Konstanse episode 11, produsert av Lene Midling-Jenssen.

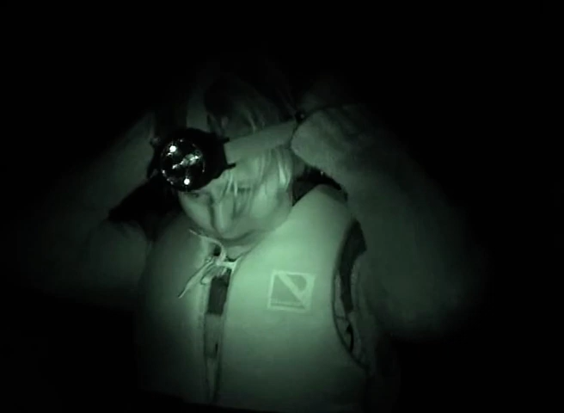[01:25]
For å se krabbene må du bruke en sterk lykt.
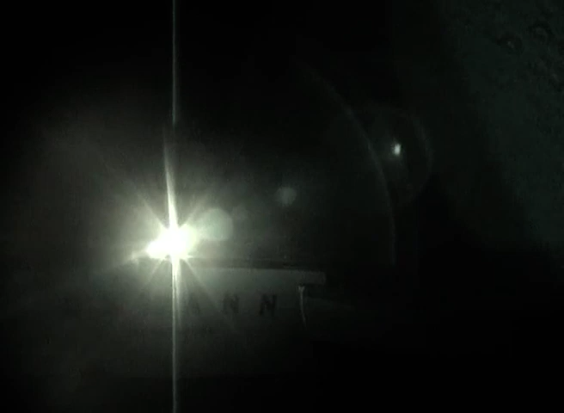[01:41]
Karibertha har god trening i å ta krabber, og hun skal være sammen med Konstanze i robåten.
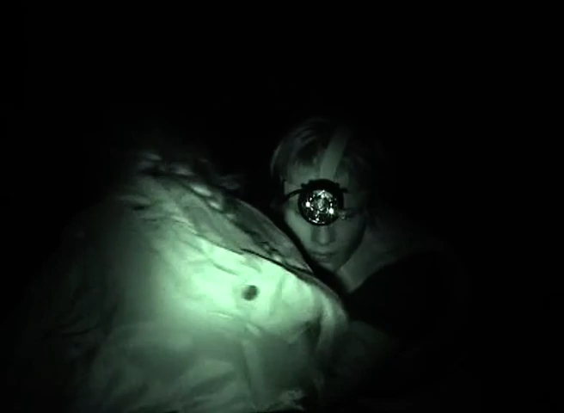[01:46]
Det er Marie som ror den lille båten.
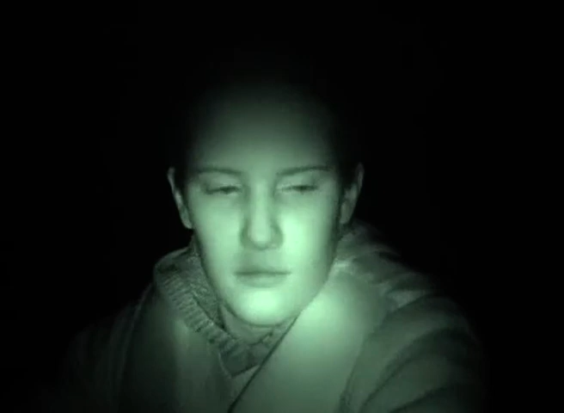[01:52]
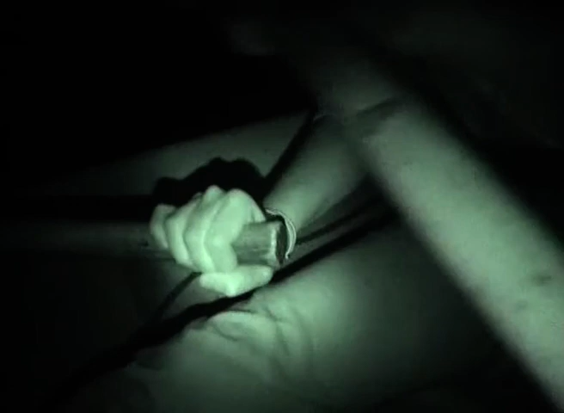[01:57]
Når du tar en krabbe må du være rask og husker på at krabbeklørene kan klipe veldig hardt.
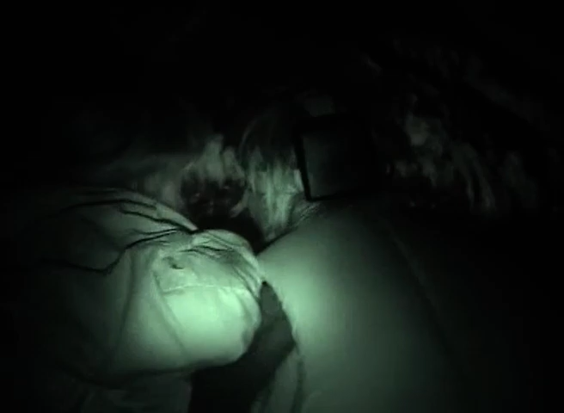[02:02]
Det er stille på sjøen, og Konstanze synes det er veldig spennende. Kanskje kommer krabbene opp for å se på månen? Nei, det er nok på grunn av mat.